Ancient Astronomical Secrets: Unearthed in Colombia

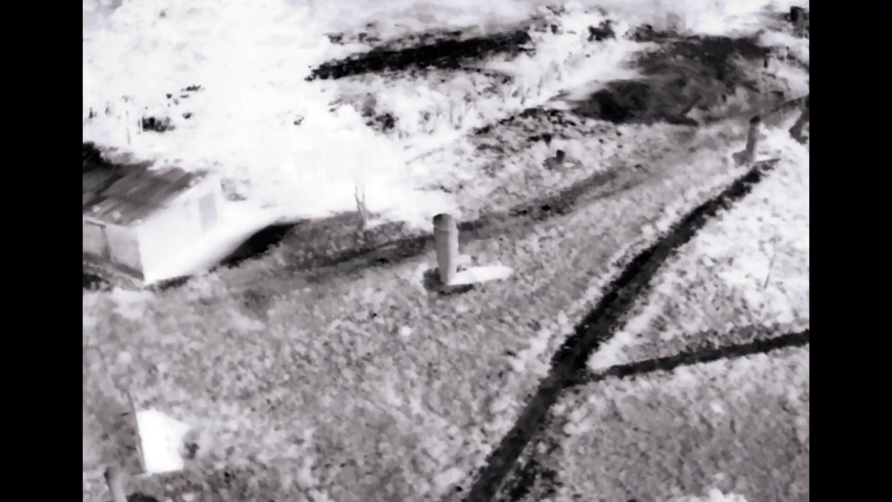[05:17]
Look at this shot, so I've got the moiska stones here, but I wanted to get the mountain range in the background just
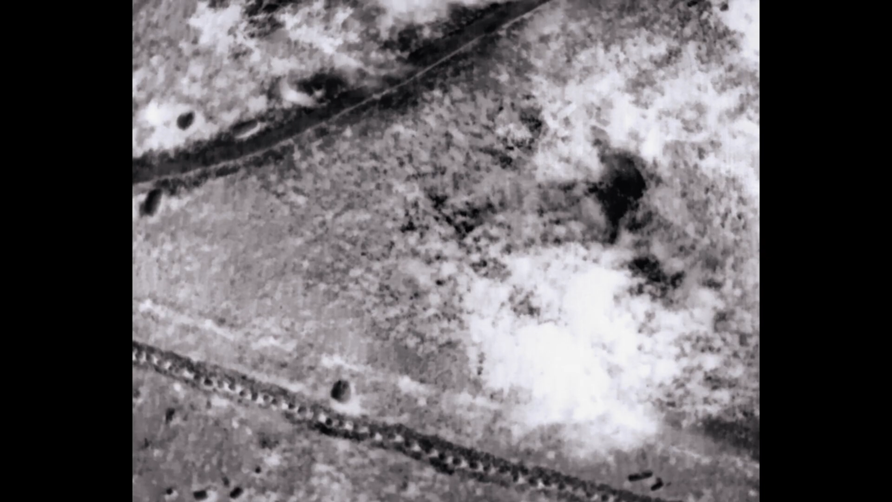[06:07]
And I'm going to try and get as many good pictures as we can,
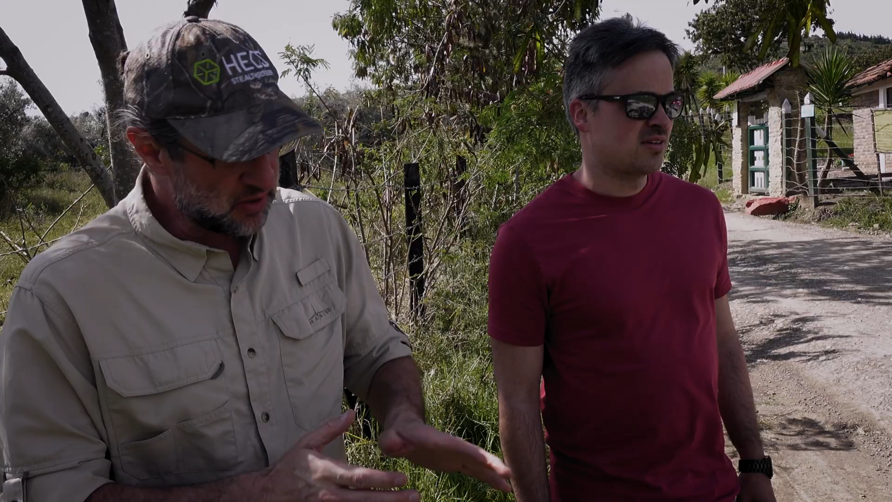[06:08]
stitch them together and make an ortho photo of the entire area here.
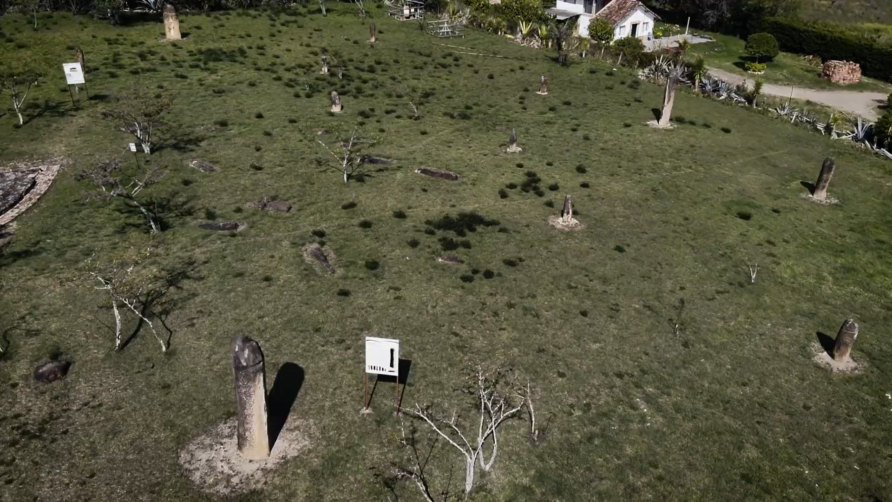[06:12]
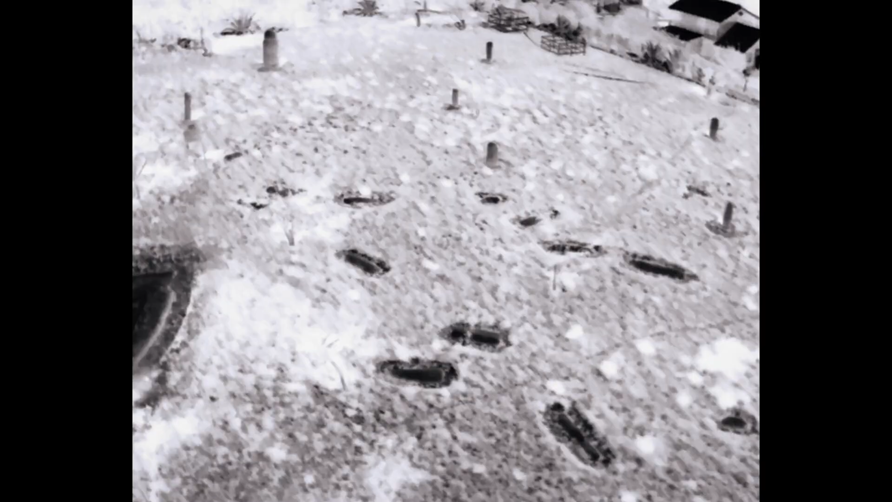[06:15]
Hope it'll work, it's kind of windy today, but got a lot of overlap, doing a crosshatch pattern for the flight, so we'll probably be okay.
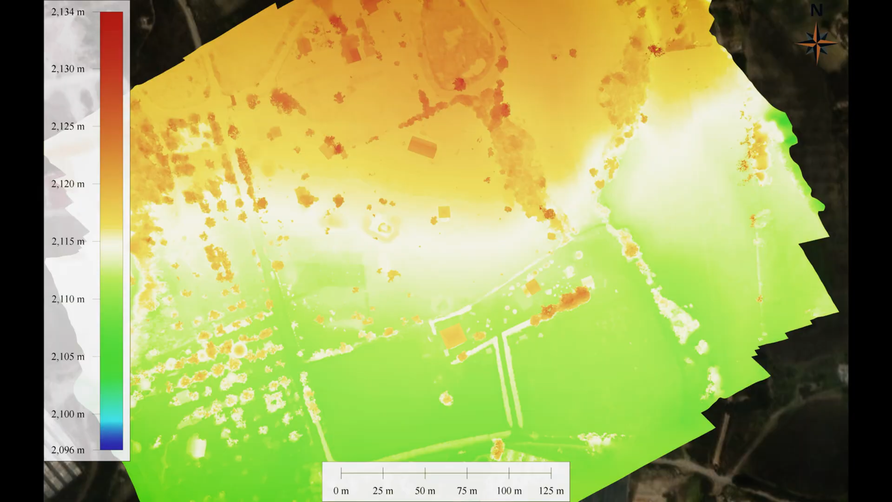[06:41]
and I think the resolution is probably going to be one and a half inches per pixel.
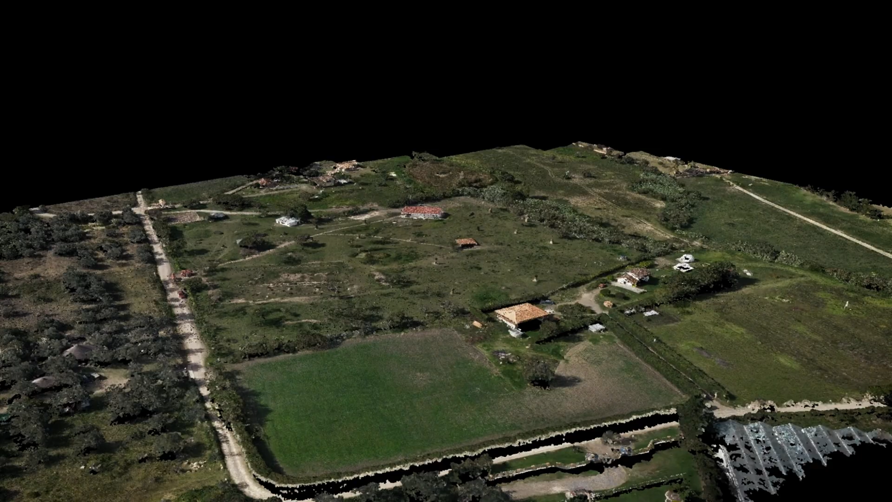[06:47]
Our non-intrusive archaeological research produced the first 3D aerial survey of El Infernito,